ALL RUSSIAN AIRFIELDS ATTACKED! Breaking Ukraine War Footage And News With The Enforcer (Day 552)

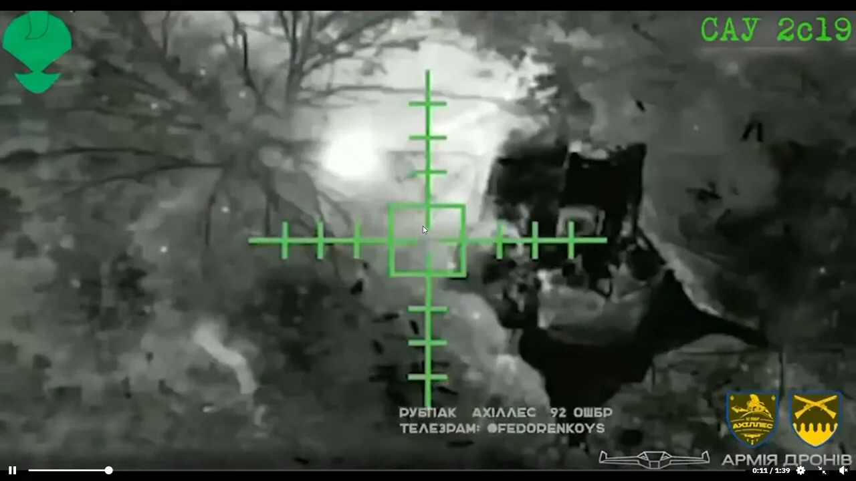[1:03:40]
And there goes the drone bomblet. And when you see a fire has started on the SPG, they're now hitting the SPG right on top of the turret, and now the drone is panning, and we can see that the Mr.
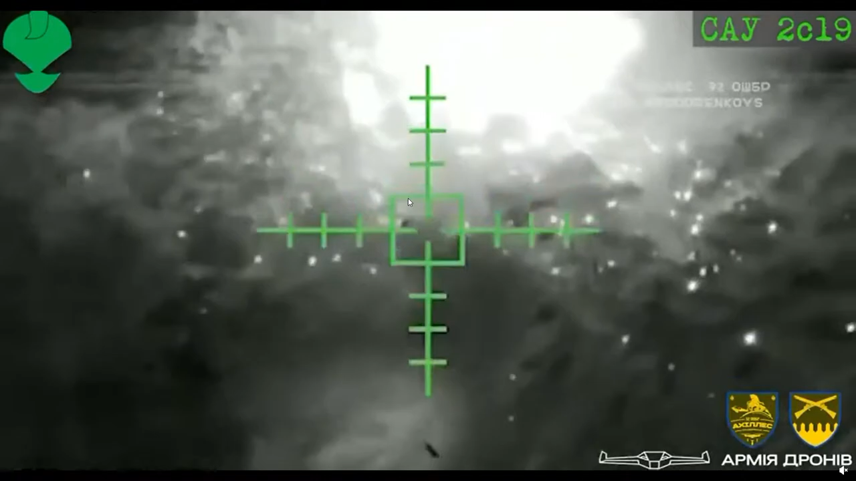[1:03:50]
S has already turned into an inferno, with the drone bomblet piercing right through the top of the turret roof and setting off the ammunition stowage. We can now see another...
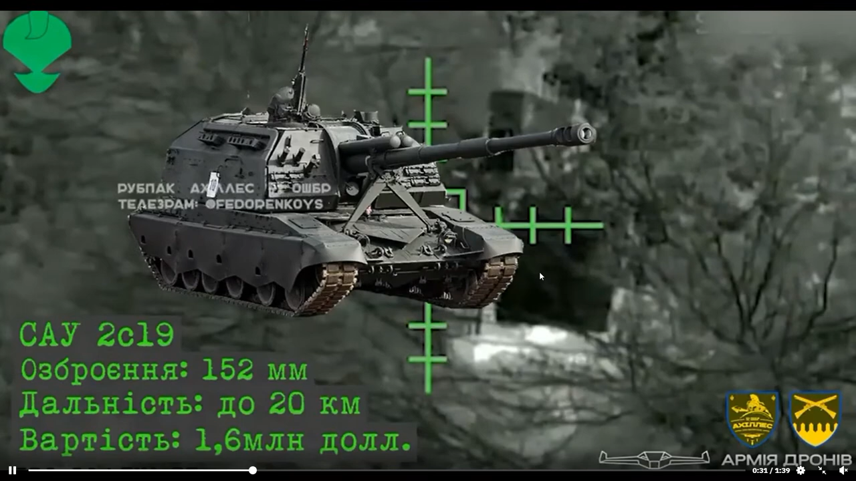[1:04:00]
I got a good idea for Ukraine. Like, if they ever want to come up with another fundraising idea, they could create, like, a little children's book, and they could call it Mr. S and Mr. B Together Again. Okay, that was a good one. I didn't even see that, man. Man, that was good, B. But anyways, you can see another Mr. S. They're dropping a bomblet on top of it.
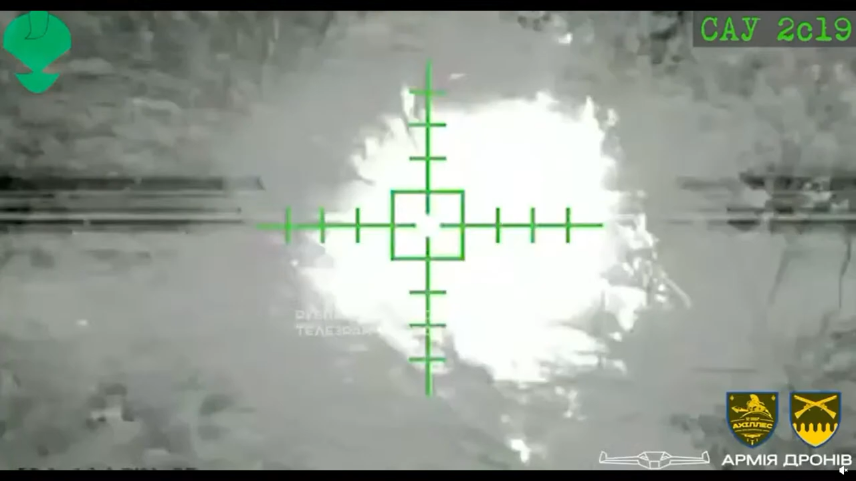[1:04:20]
Oh, man, dude.
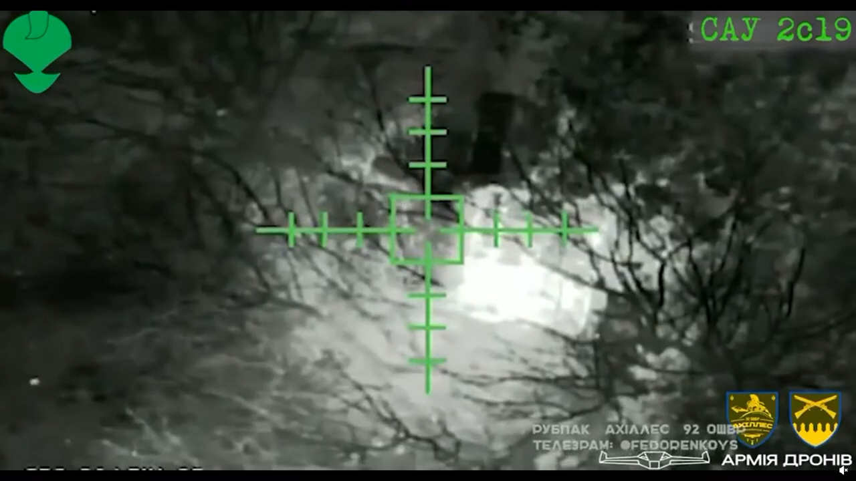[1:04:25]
I'm actually thinking about that one. I was like, that was a damn good one right there, man. But we see that Mr.
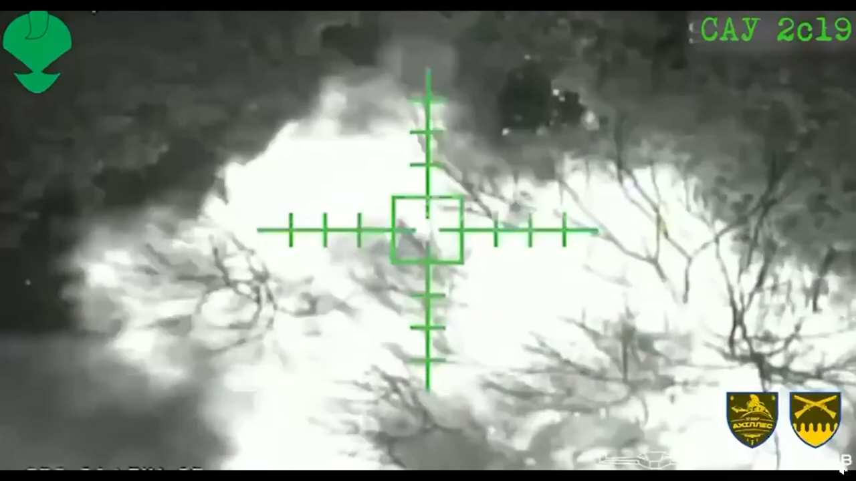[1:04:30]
S also had his ammo set alight. It's now burning.
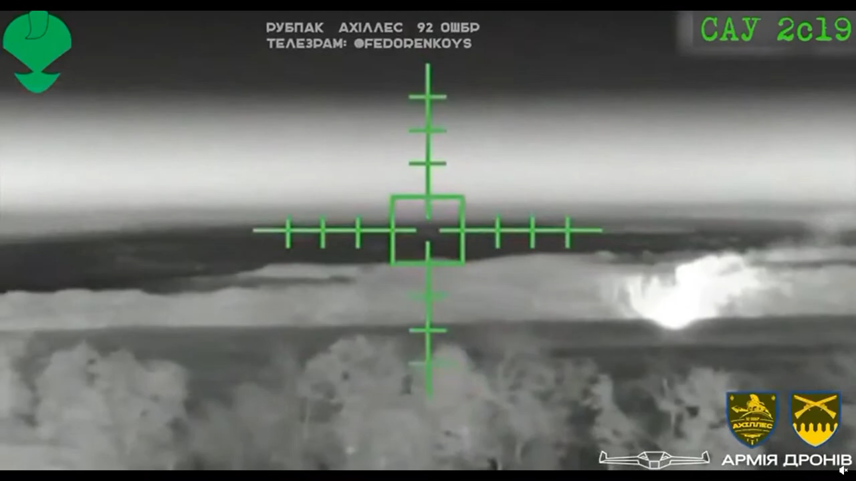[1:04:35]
And I guess you could say the Russians are feeling the burn. Not political. Not calm down. Calm down.
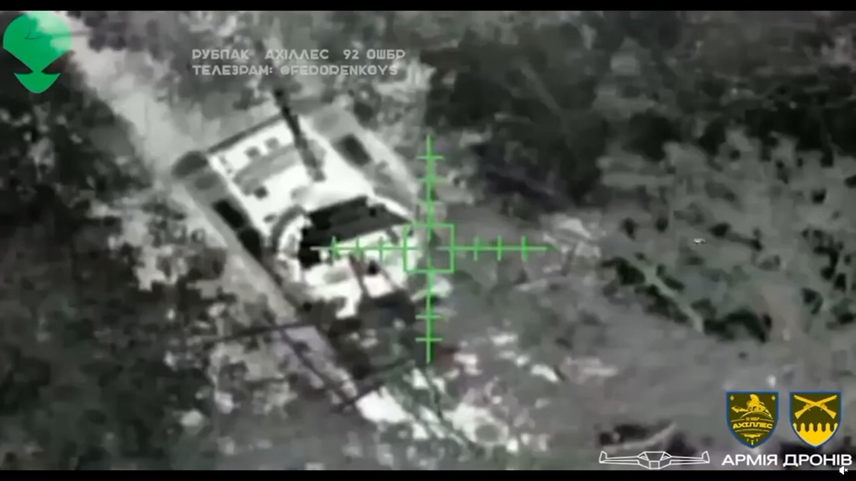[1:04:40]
But anyways, moving on from that, we can see a T-80. But you see that it says, donk, T-80. So there's the tank.
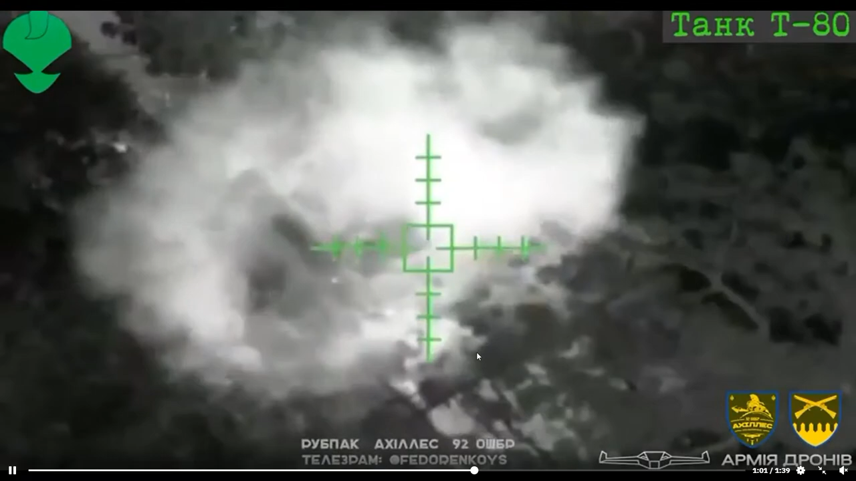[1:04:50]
But you see the drone bomblet on its way down, hitting right on top of the turret. A second one hitting in front of the turret. The third one hitting to the rear of the turret. We haven't seen any of them puncture the hull or the turret yet. We can see them dropping some dead center onto the turret, and that one did puncture the turret. We can see some gases venting from the turret, showing that it has set something alight inside of it and is actually causing some real damage. We now see multiple bomblets hitting the engine bay. We can't really tell what kind of damage that's caused yet. And now we can see that they've moved on to a thing.
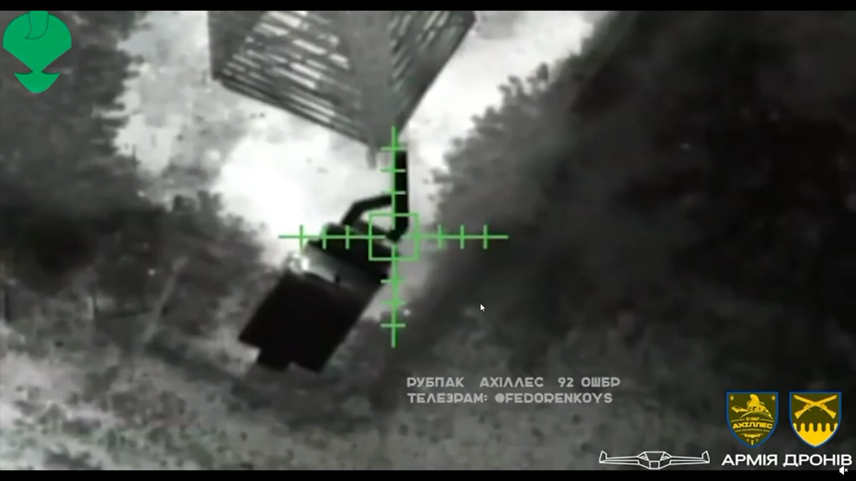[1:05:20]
I don't really know what this is. I couldn't really read it well enough. And now we can see that according to their casualty report, they were able to hit two Mr.